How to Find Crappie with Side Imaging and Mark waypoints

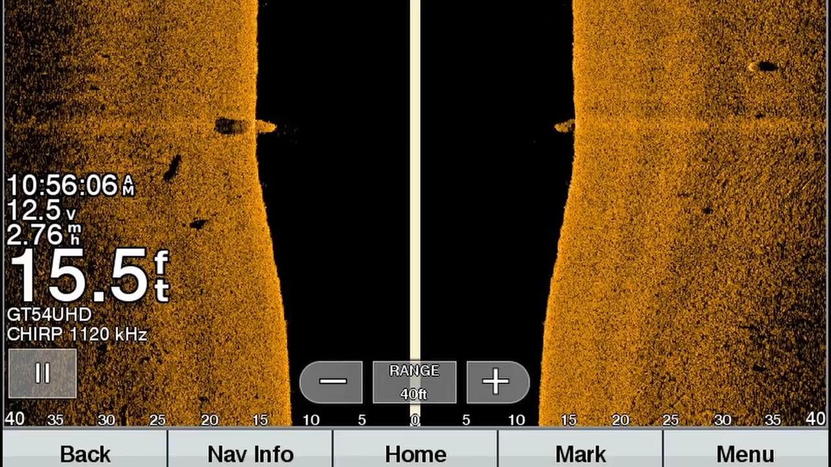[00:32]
On screen: depth 15.5 ft
how I'm seeing these fish kind of stacked up on this piece of concrete. Hopefully they're still there.
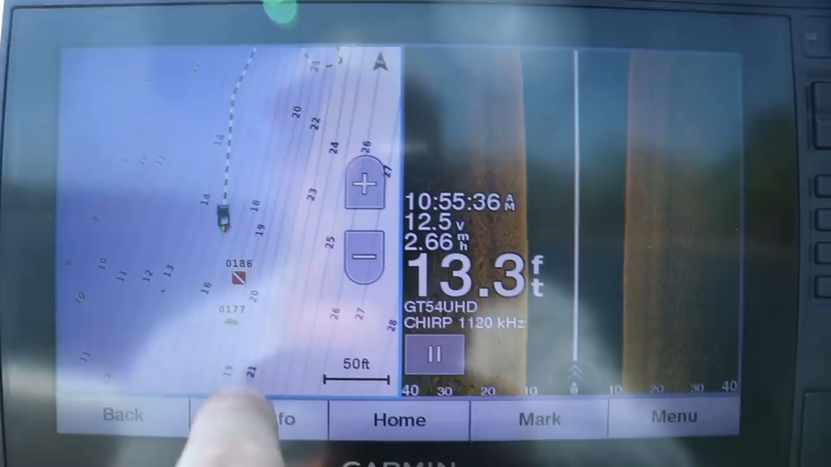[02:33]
On screen: depth 13.3 ft
I marked it as a brush pile. I don't have a waypoint for like a concrete pillar or anything,
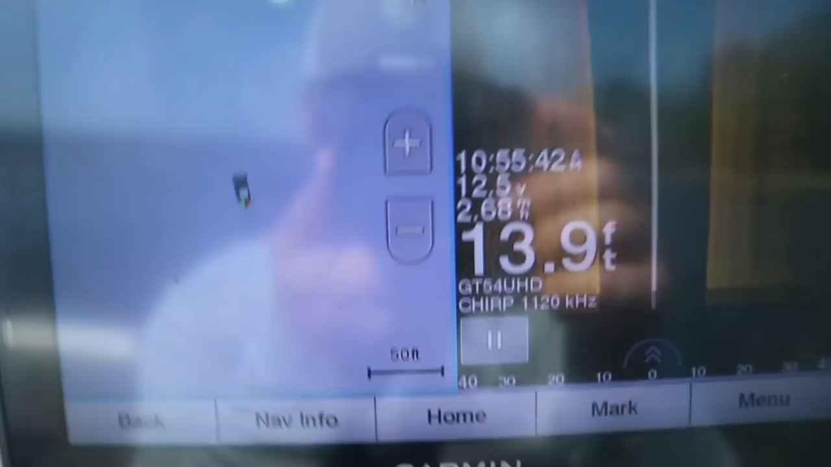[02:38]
On screen: depth 13.9 ft
but I'm going to show you here on side imaging.
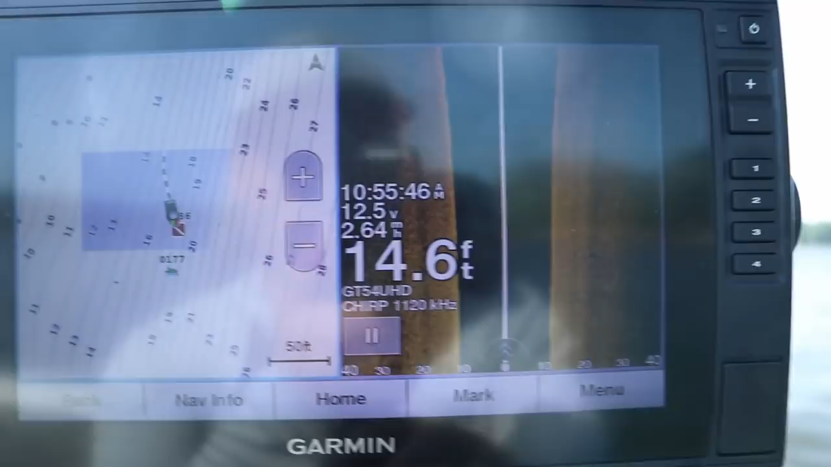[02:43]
On screen: depth 14.6 ft
Once we get right over the top of it, what this thing's going to look like.
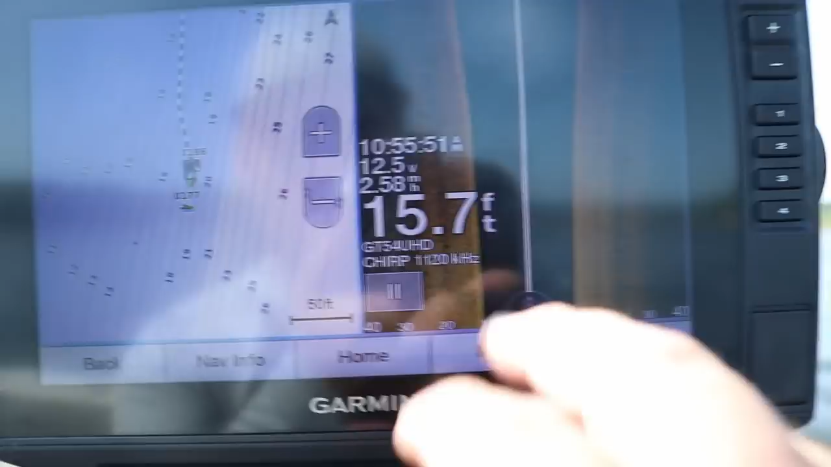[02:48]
On screen: depth 15.7 ft
My side imaging settings, I go 40 feet left and right. Oh, there it is right there.
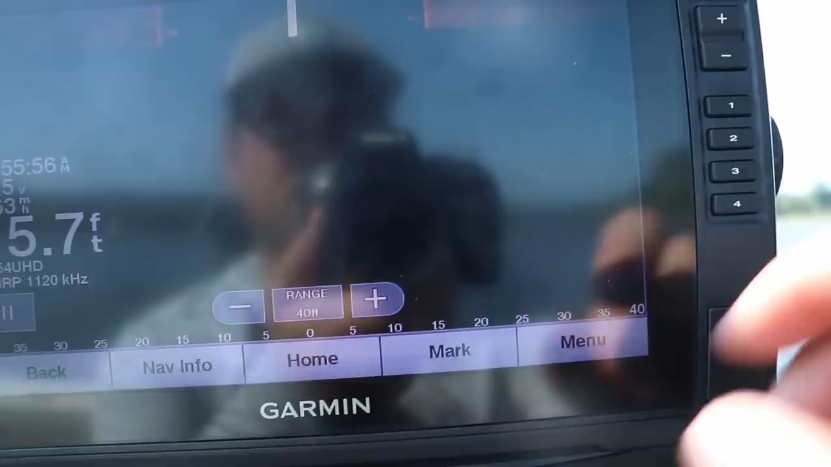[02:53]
This is not very big. It is not very big at all. And typically what I've been finding this throughout the summer,
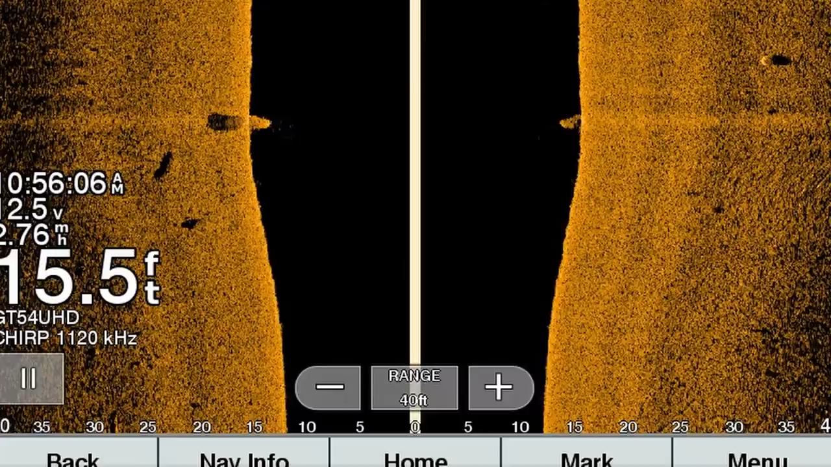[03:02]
these fish have been stacked up on it, but they've been super tight to that concrete pillar.
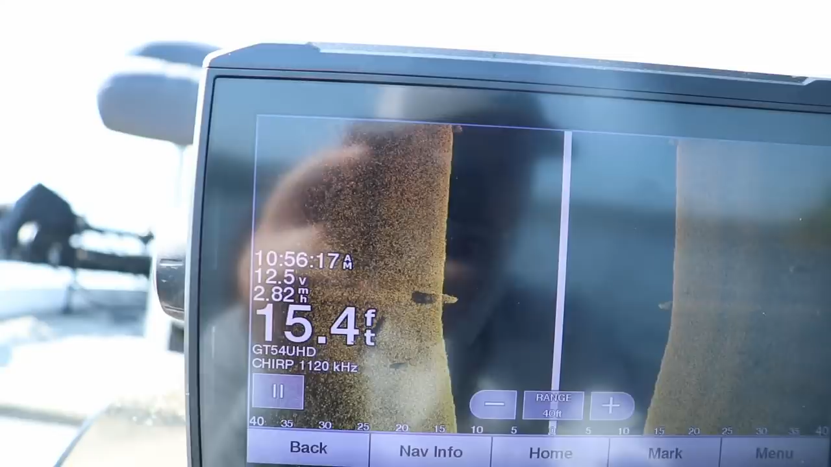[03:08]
On screen: depth 15.4 ft
So what I'm going to do is I'm going to switch to both my 2D and my down imaging.
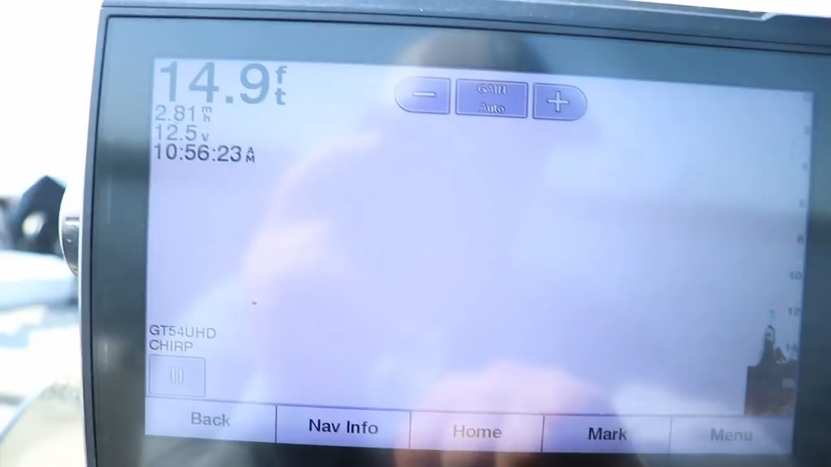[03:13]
On screen: depth 14.9 ft
And if you see on the down imaging screen, there are fish stacked above it right there, but they are super tight.
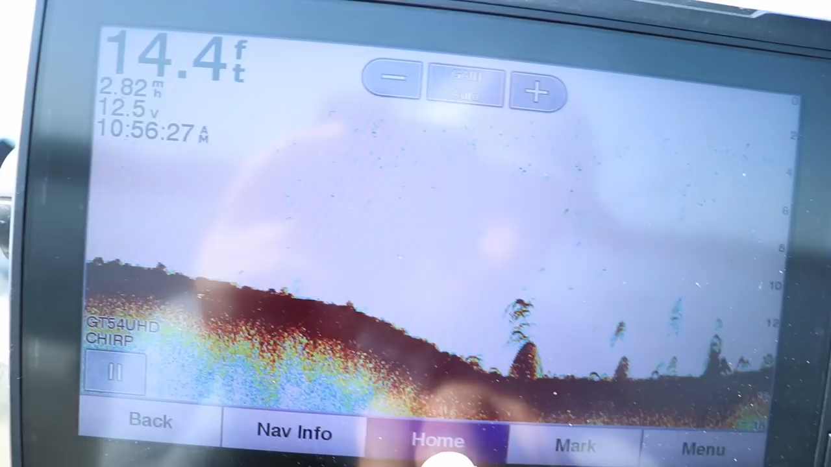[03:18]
On screen: depth 14.4 ft
Oh, they're super tight to that brush to that, uh, that concrete piling.
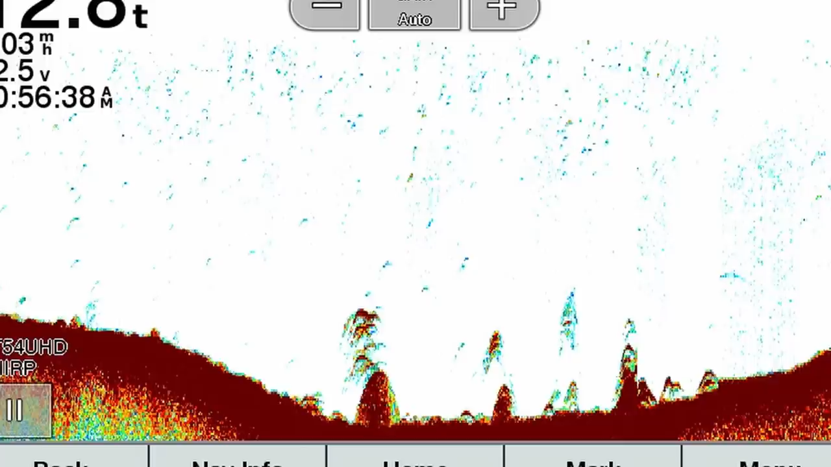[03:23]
You can either do it a couple of different ways. You can go on your 2D screen. Once you kind of figure out exactly where it is, or you can go on your side imaging,
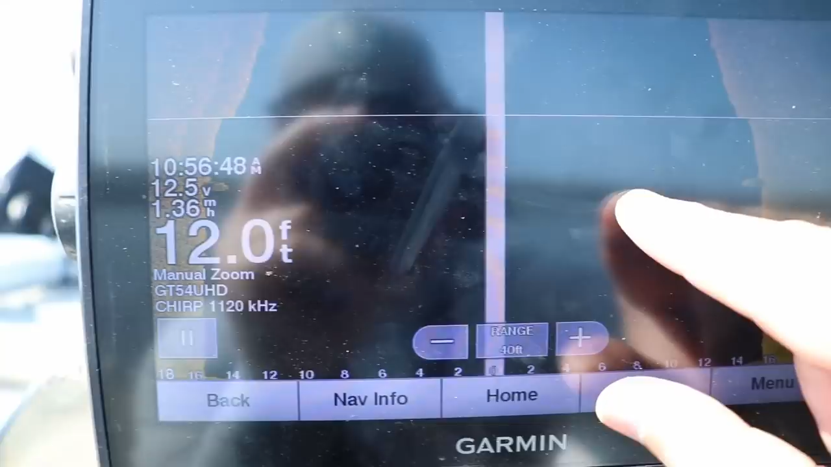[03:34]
On screen: depth 12.0 ft
either, if you got a toggle thing up here, you can drag your cursor over to where it is.
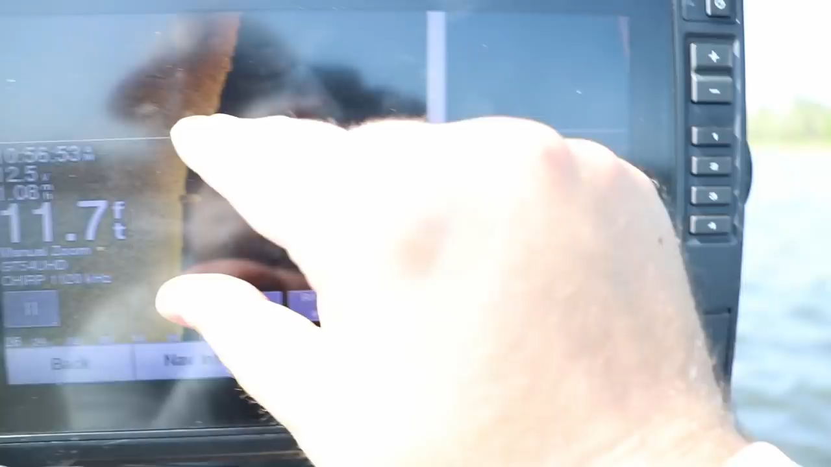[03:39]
On screen: depth 11.7 ft
Um, the touch screens, you can just tap it.
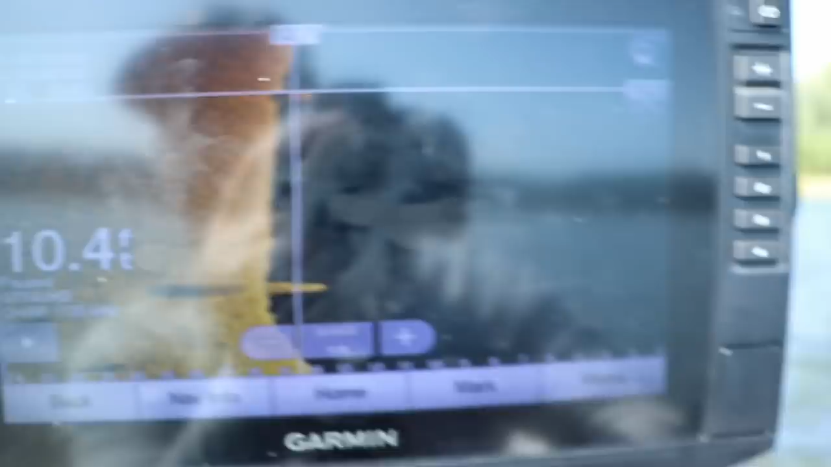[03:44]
Once you tap it right there, just like that, it'll put the cursor there.
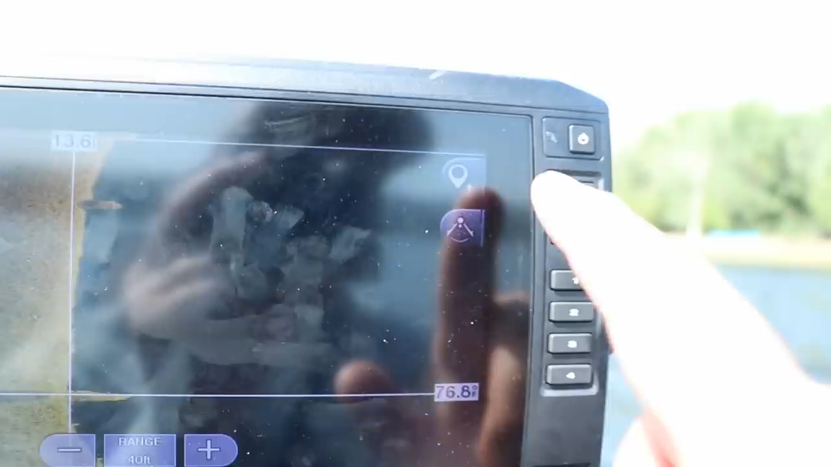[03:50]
And then you just tap your waypoint button to add the waypoint. I already have this marked out, so I don't need to tap the waypoint button.
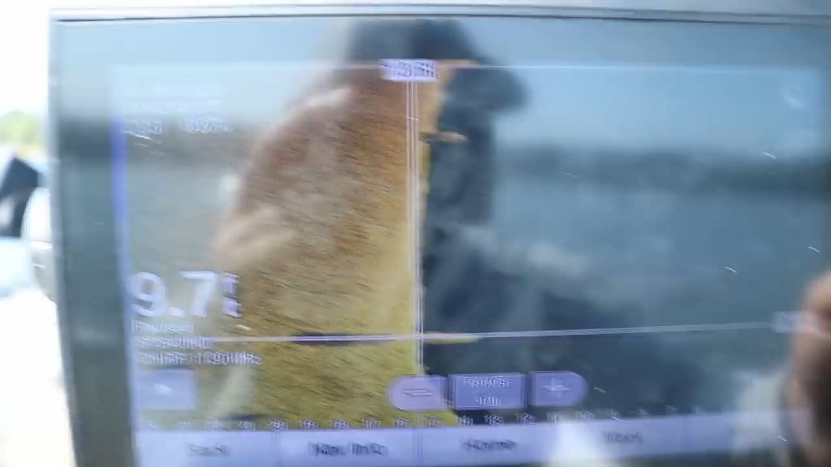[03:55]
Um, and then I go back to this split screen where I can see my GPS and my side imaging function.
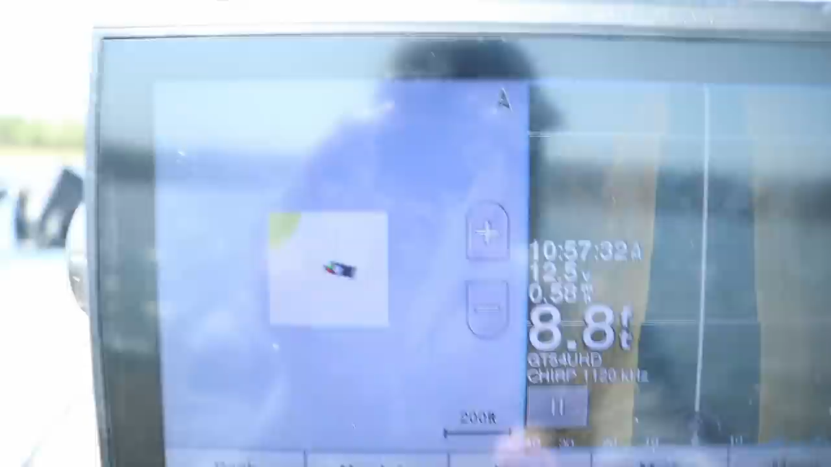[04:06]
On screen: depth 8.8 ft
I'll screenshot that so you guys can see that a lot better. That's the screen you should be looking at.
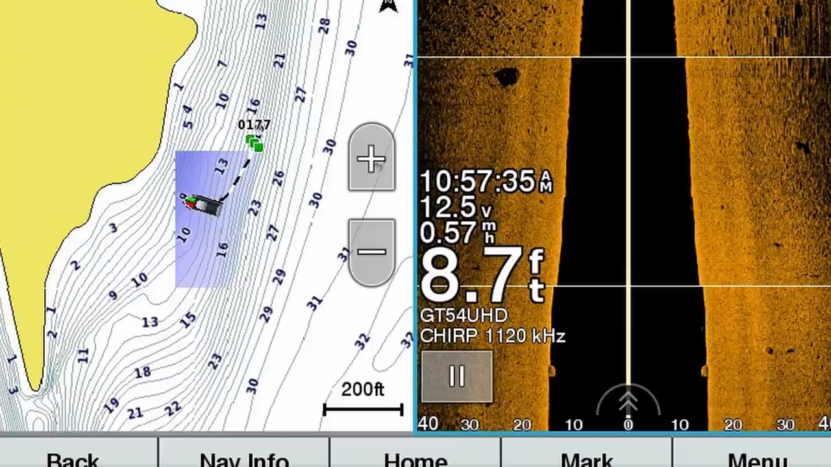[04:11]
On screen: depth 8.7 ft
Now to get back over them, I like to get a little bit of a running distance here, or running start.